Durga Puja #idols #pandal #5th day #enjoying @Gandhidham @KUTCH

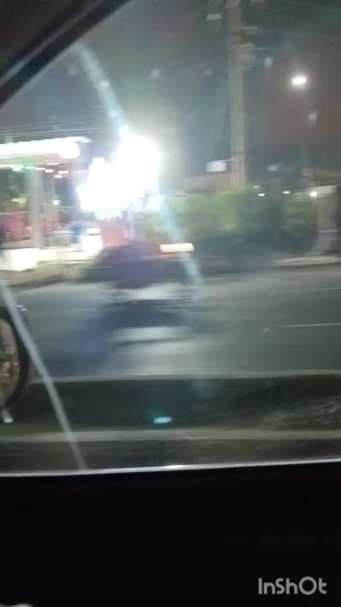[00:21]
Everything is very colorful. And everywhere there is a light.
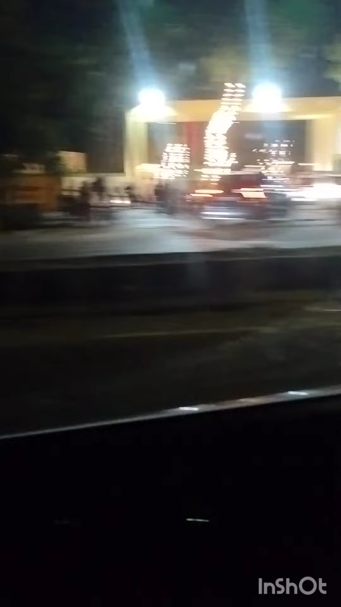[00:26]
You can see all is... Now we are entering this road.
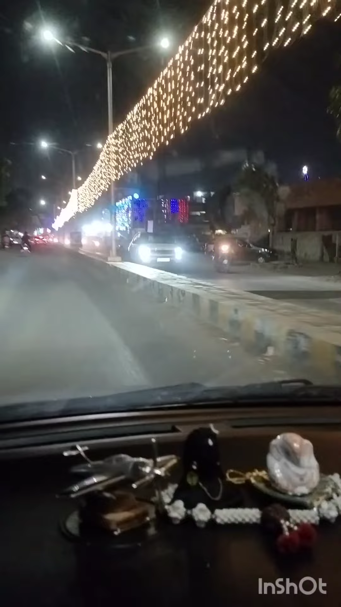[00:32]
That is towards Durga Wari. Here is Durga Pooja. It has been 49 years. We are here to see Durga Pooja. I am with my family. My husband, my two children and my family. You can see the Pandal.